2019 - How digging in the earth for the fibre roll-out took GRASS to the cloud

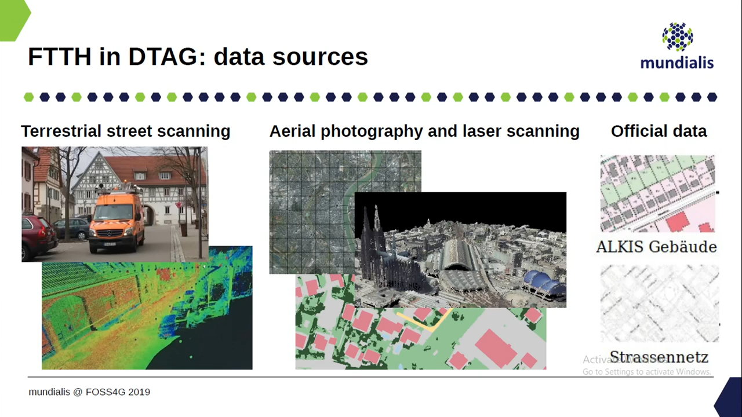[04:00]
So there are different data sources. Just briefly, what is being used here. Here you see something like a street car. So this comes with a lot of sensors here. There are cameras. There are laser scanners. They are scanning everything. You can see here the houses and so forth. And this is quite some huge amount of data which is used in this entire process here.
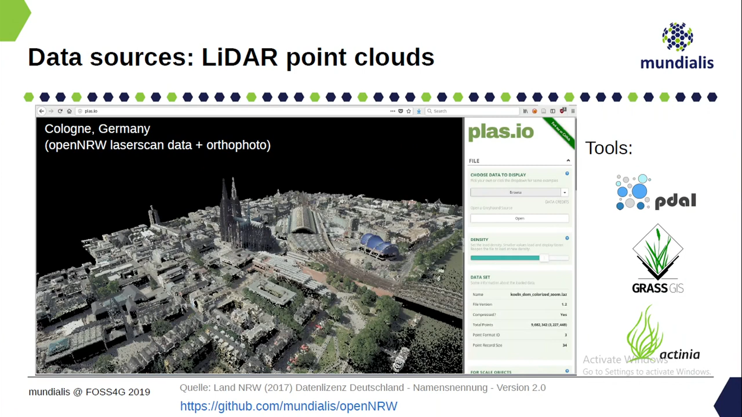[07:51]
And that's then eventually a good input in order to determine the surface structure. Okay, so this again the dome of Cologne, the Rhine, River Rhine and so on.
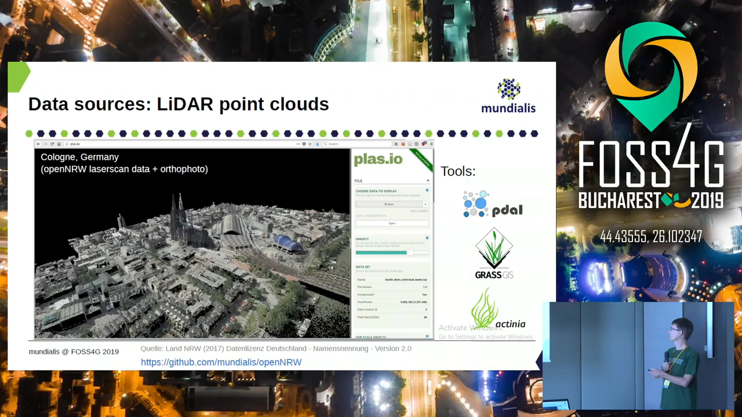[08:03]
The tools are those which we use PDAL, very useful for point cloud analysis. Grass GIS and Actinia, something I will talk about in a moment. What do we do with the point clouds? We are using a gridding approach. This we do in grass.
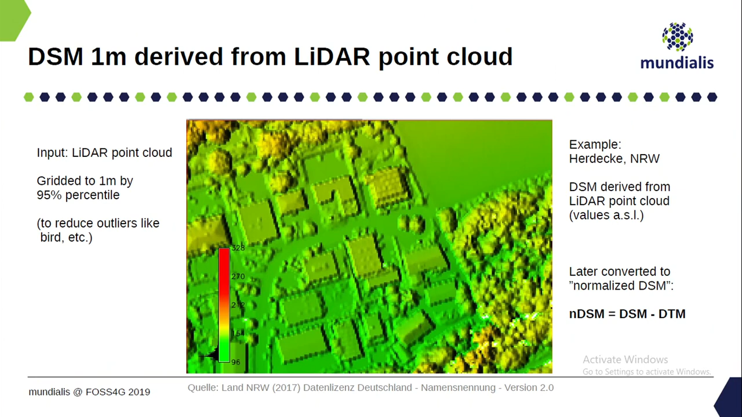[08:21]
And here it also comes to what we heard before, like what is relevant in HPC. How to do that for large areas. Because you can imagine you have millions of points or even more. And then you want to do some gridding. Which means you statistically analyze the points falling into one pixel. And you will say for example like here, one pixel is one meter of one meter size. So a number of pixels fall into, they are in 3D, sorry of points, laser scan points. They fall into this area.
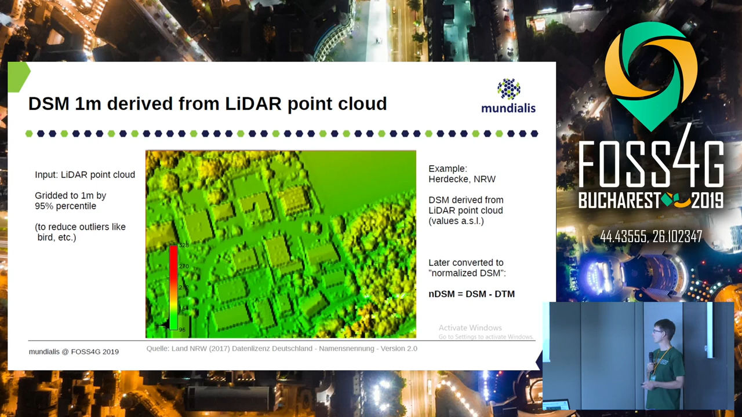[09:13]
So you can easily recognize the houses here, but also trees and so on. Yeah, this is absolute height above sea level. And then we create a normalized surface model by subtracting the elevation model, the ground. So we have only the relative differences there.